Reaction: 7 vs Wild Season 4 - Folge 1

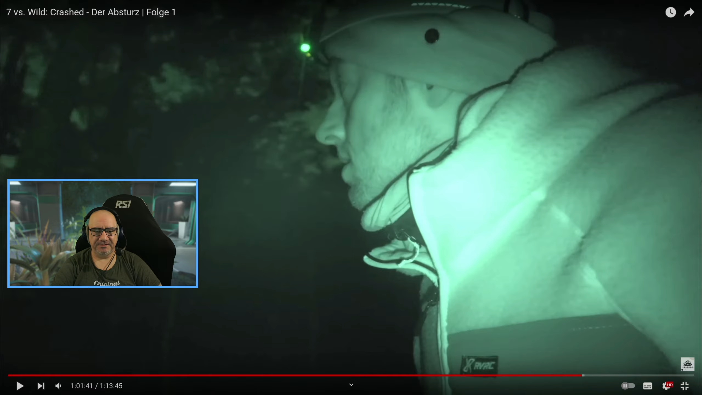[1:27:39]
Hat die so einen Restlichtverstärker-Modus? Ist die so geil, die Cam? Okay. Muss ich wieder mal drüber nachdenken. Lassen die sich relativ einfach auch fangen mit Schlingen.
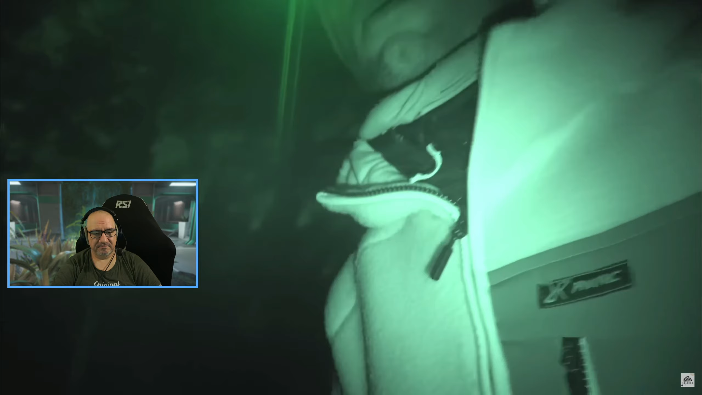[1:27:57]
Und man erkennt auch Kratzspuren an Bäumen, so Reviermarkierungen. Und mit ein bisschen Glück sieht man die sogar in den Bäumen hängen. Das habe ich noch ganz gesehen.
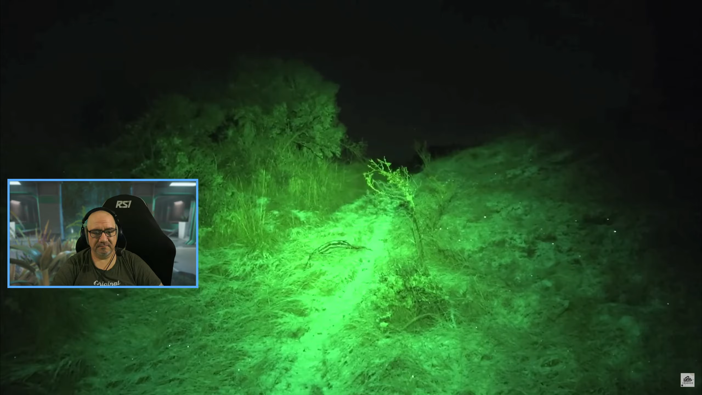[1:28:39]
Ja. Das ist glitzern von dem. Sieht so krank geil aus. Runter. Und hier ist er relativ breit. Und ich habe jetzt auf unserem toten Briefkasten entdeckt.
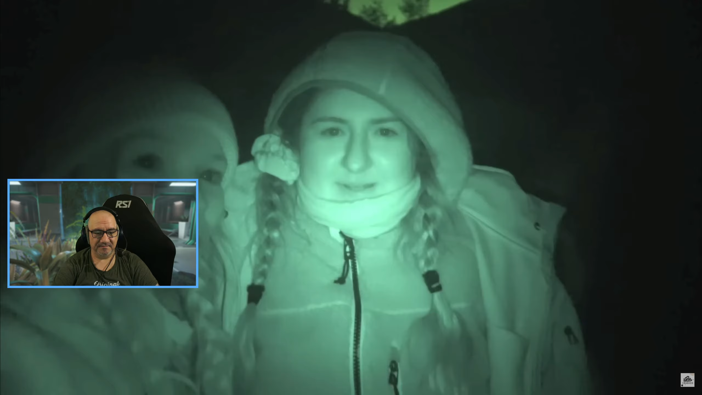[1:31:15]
Das sieht todesgruselig aus, oder? Ey, Zeit, dreh mal die Kamera. Ah ja, oh mein Gott, wow. Stimmt, wir können ja auch Selfie Julia. Machen. Ja. Hey, ist das verrückt. Wir sehen todescreepy aus. Ey, Leute, wenn wir euch so nachts begegnen würden, ne? Ich sag, ihr würdet schreiend wegrennen.
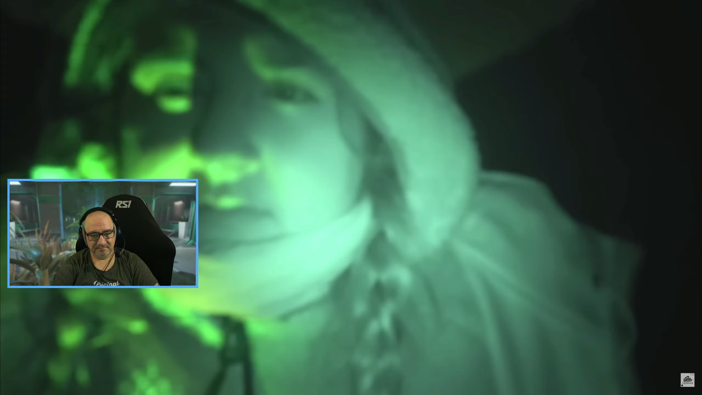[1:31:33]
Ich würde auf jeden Fall schreiend wegrennen. Ich auch. Na? Fazit der ersten 4 Stunden. Das Fazit der ersten 4 Stunden ist, wir waren alle sehr fleißig. Mhm. Wir haben viele tolle Pläne gemacht. Mhm. Wir haben sie teilweise gut umgesetzt bekommen.
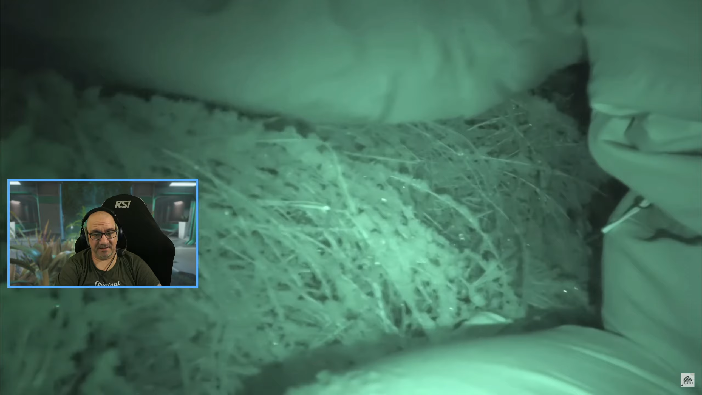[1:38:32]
Guck mal da. Da sind die anderen. Da.